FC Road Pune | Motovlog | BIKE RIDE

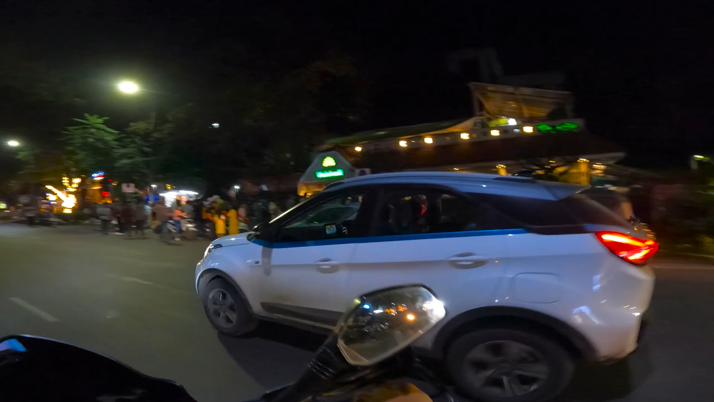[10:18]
ये देखो ये होटल है वैशाली होटल, और यहाँ पे कंटिन्यू बाहर लोग खड़े हैं वेटिंग में। और ये है फर्ग्यूसन कॉलेज एंट्रेंस है।
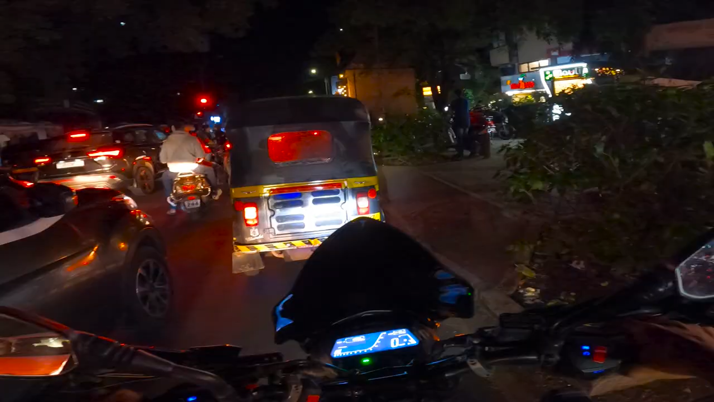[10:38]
हो स्नैक्स कॉर्नर, होटल्स एंड शॉपिंग के लिए बहुत सही जगह है ये तो। यहाँ पे वन वे कौन सा और टू वे कौन सा है कुछ समझ में नहीं आ रहा है। डेस्टिनेशन पे पहुँचा दो यार मेरे को, बस स्लाइट लेफ्ट। ओके
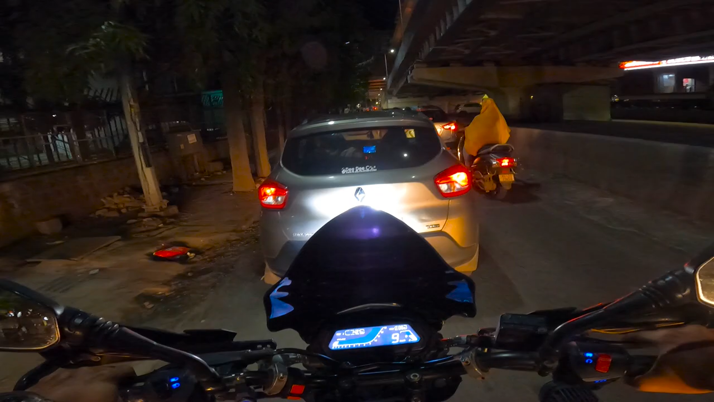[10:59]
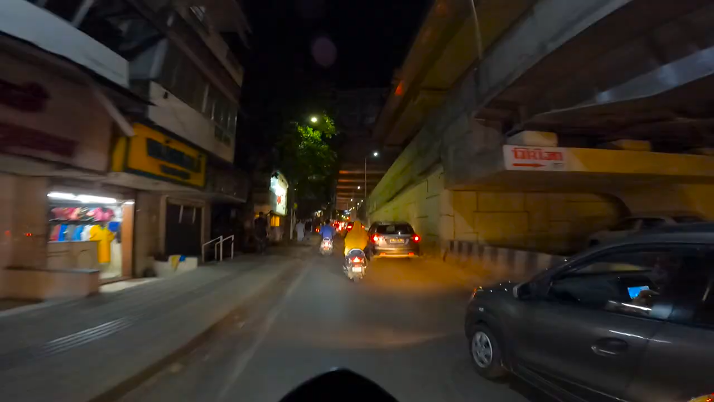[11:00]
ओहो ये ब्रिज प्लस मेट्रो का काम है कुछ तो।
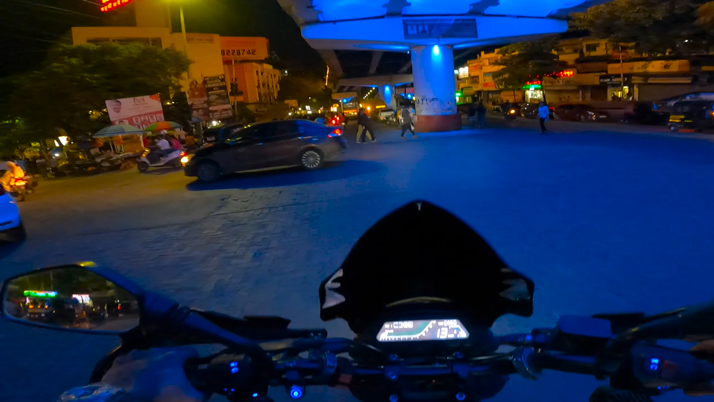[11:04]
जभी जभी मैं गूगल मैप्स को फॉलो करता हूँ ना, तभी तभी मेरा पॉपअप होता है।